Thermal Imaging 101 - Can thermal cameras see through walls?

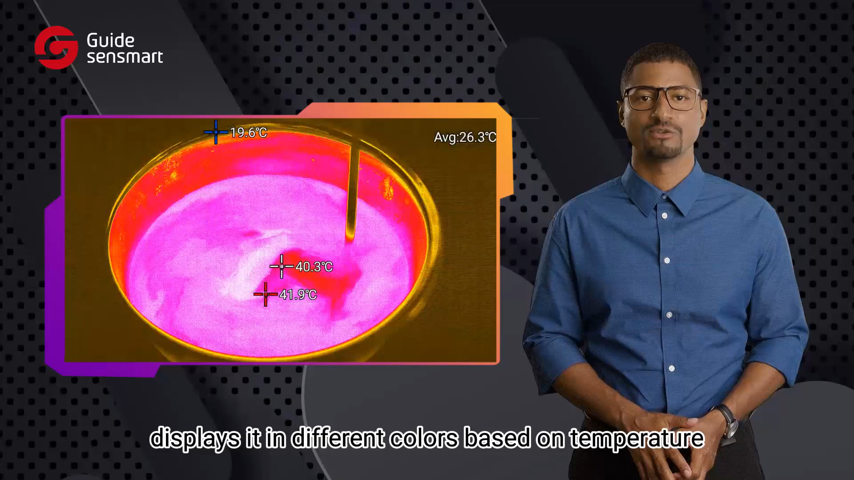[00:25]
Typically, cooler objects appear in blue, while hotter ones are shown in red.
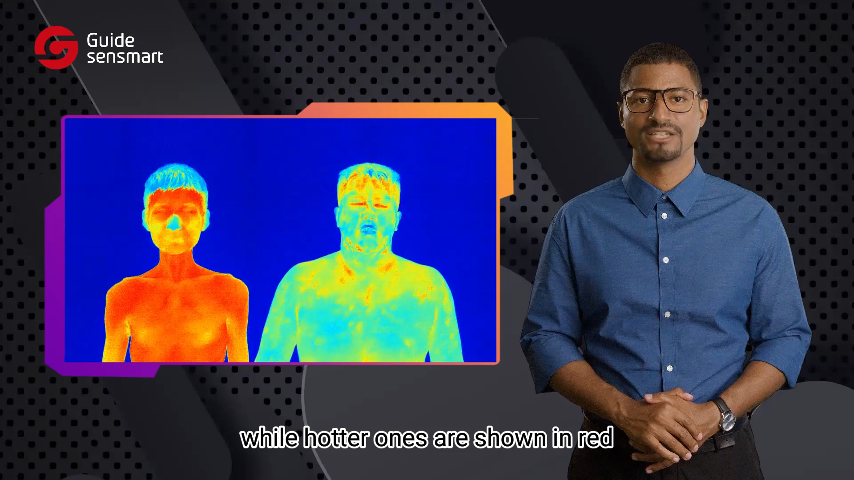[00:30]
Unlike a hunting rangefinder that's sending a laser pulse to the target objects,
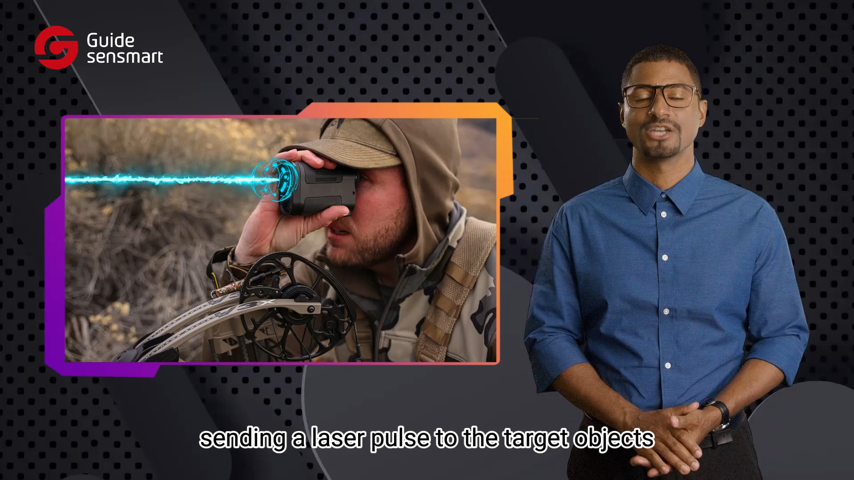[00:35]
a thermal camera passively senses heat from objects that emit infrared radiation.
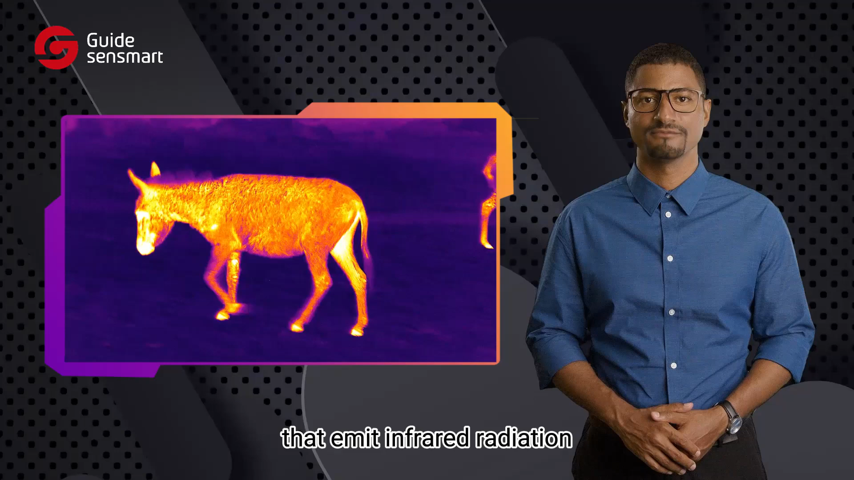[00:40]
However, based on this rule, walls are usually constructed from materials like brick, concrete, or wood, which block infrared radiation.
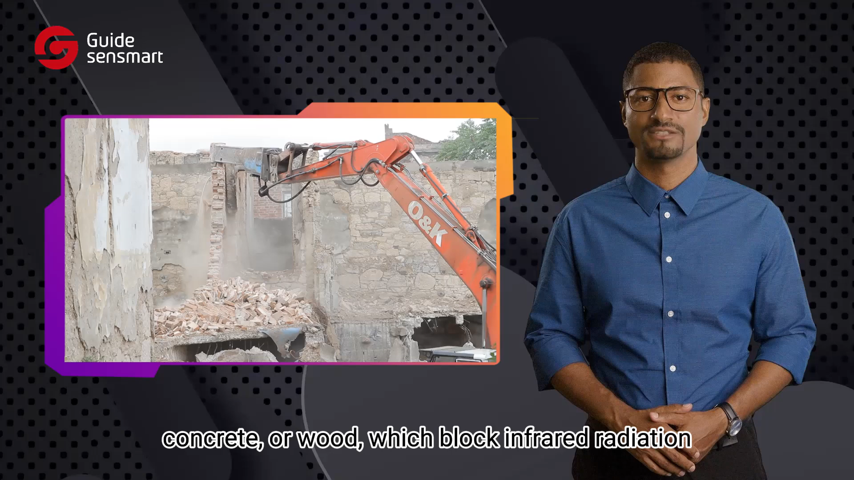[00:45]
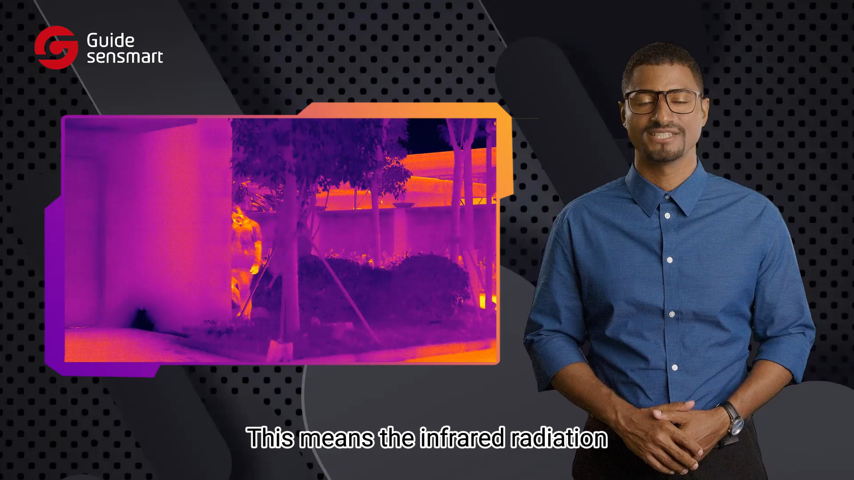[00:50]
This means the infrared radiation from objects that located behind a wall cannot pass through to be detected by the thermal camera.
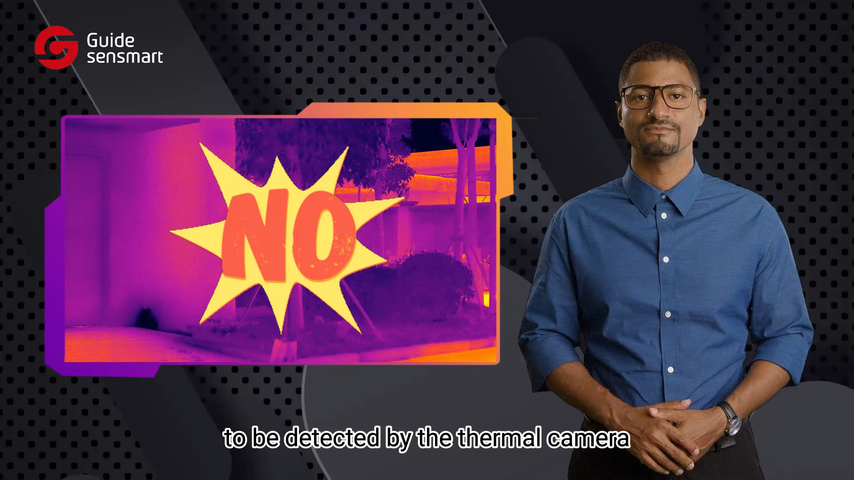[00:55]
Thermal cameras can detect heat emanating from the surface of a wall.
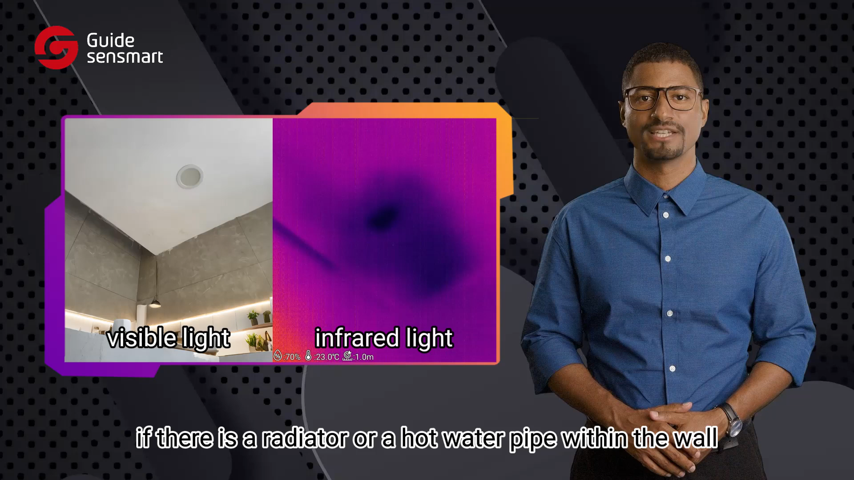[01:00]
For example, if there is a radiator or a hot water pipe within the wall, thermal cameras will capture the heat radiated onto the surface. This makes thermal cameras excellent tools for identifying issues,
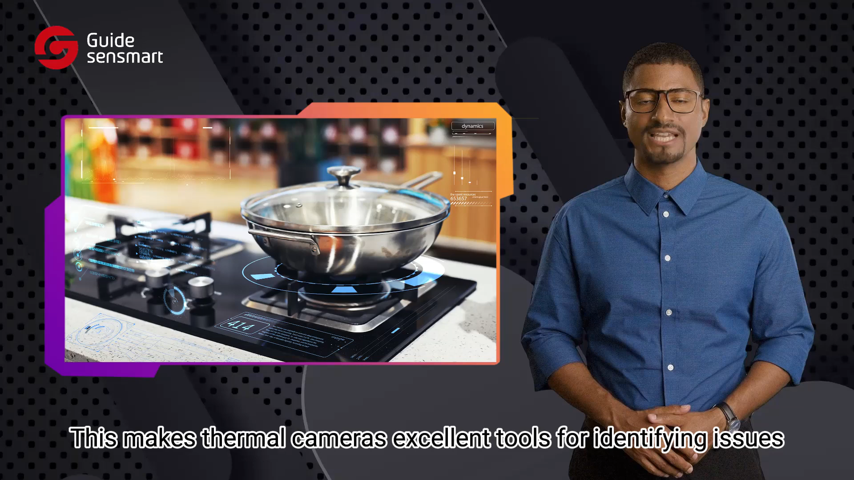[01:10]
such as insulation problems or hidden leaks. Let's take a look at different materials.
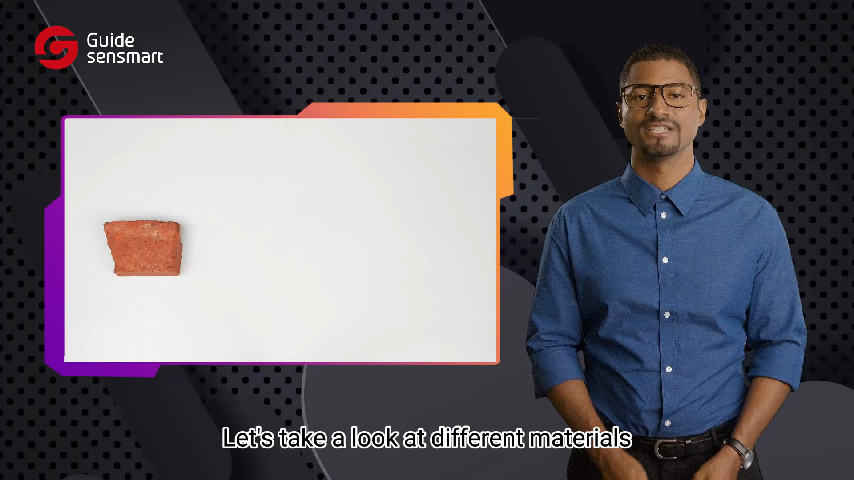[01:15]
Here we have a piece of brick, a wooden plank, and a metal sheet.
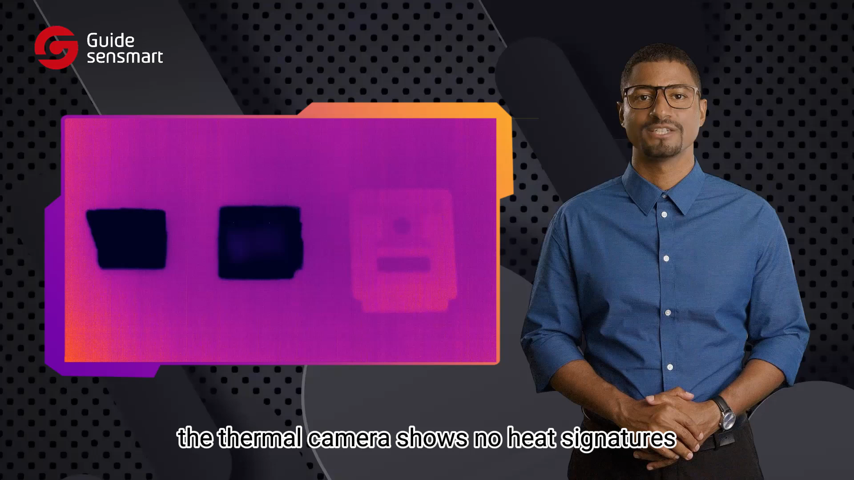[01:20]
As you can see, the thermal camera shows no heat signatures from the opposite side, indicating that these materials effectively block infrared radiation.
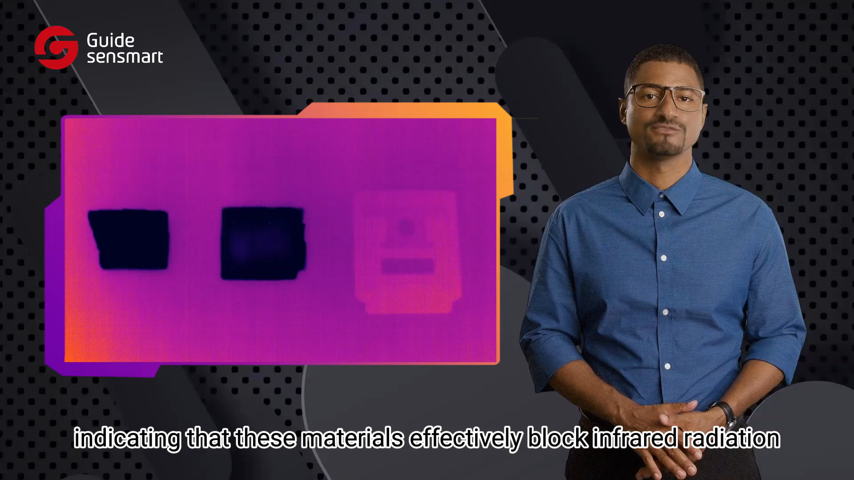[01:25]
So,
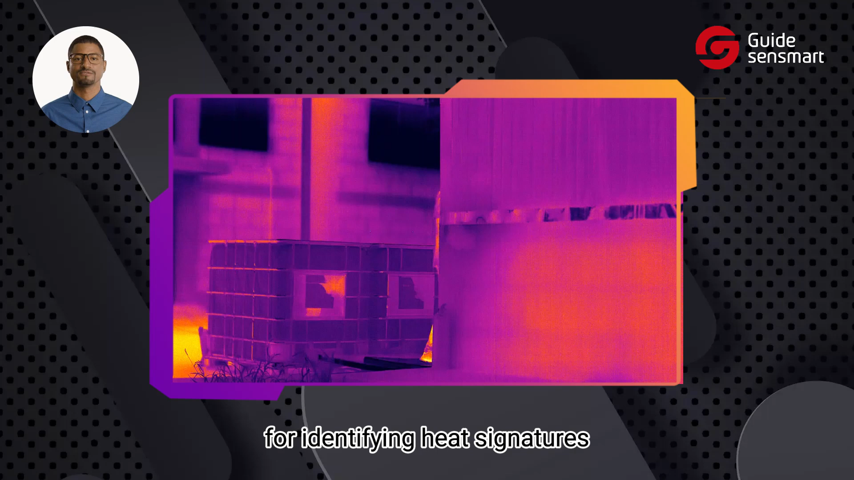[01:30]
while thermal cameras are excellent for identifying heat signatures and have many practical uses, they cannot see through walls.
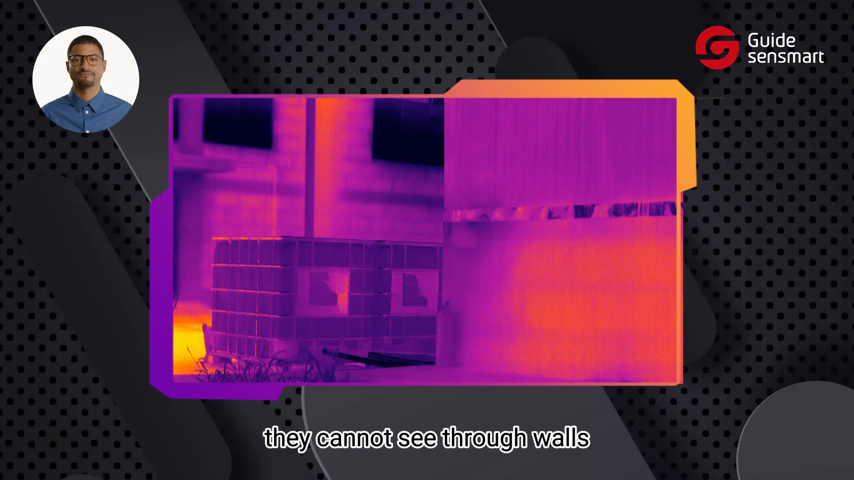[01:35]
Thermal cameras rely on infrared radiation, which cannot penetrate solid materials like walls.